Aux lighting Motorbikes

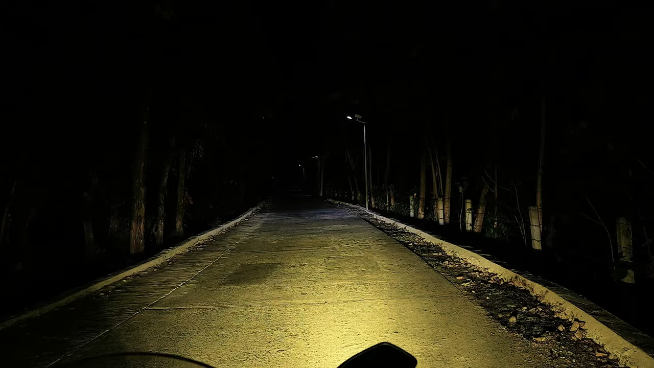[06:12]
And that makes a huge difference when I'm getting ready to make a stop or something's out in the road in front of me, which I would not have seen using conventional running lights of the bike or even using, if I turn this off... or even just using high beam. That just shows you the difference in the lighting of the bike. Anyway, I hope that this video was useful.